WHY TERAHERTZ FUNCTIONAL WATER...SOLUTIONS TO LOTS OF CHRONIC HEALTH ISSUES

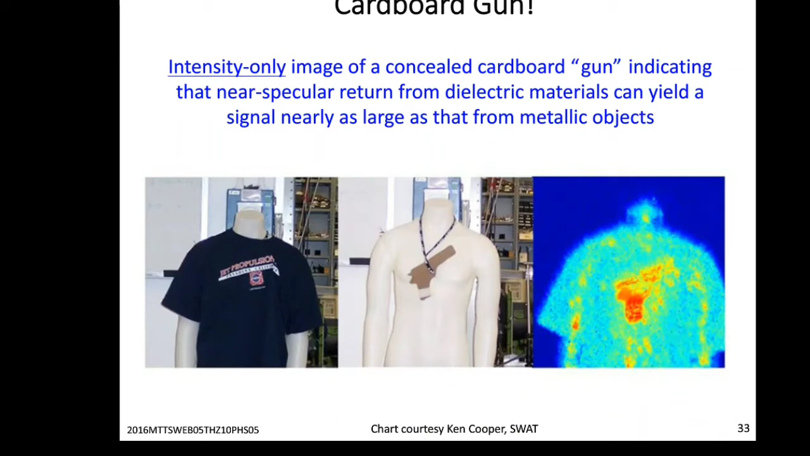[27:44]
This is just a piece of cardboard on the same mannequin, and you can see that if you're at a normal incidence, you get a very strong signal from the cardboard. It could be a piece of metal, for all you know. Very hard to determine what the object's made of this way.